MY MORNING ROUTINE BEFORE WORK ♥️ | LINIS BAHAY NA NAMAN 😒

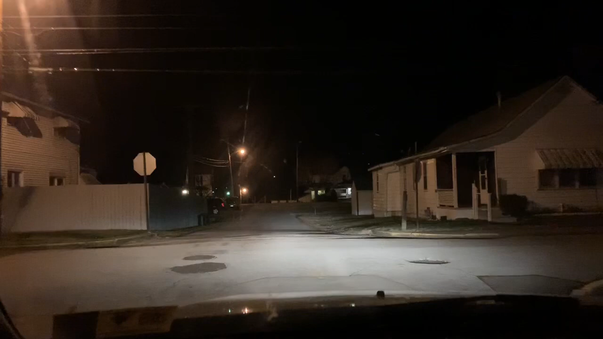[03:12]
Morning guys, it's already 6 o'clock. It's 6:10, and then tingnan nyo naman ang dilim-dilim pa, ang dilim-dilim.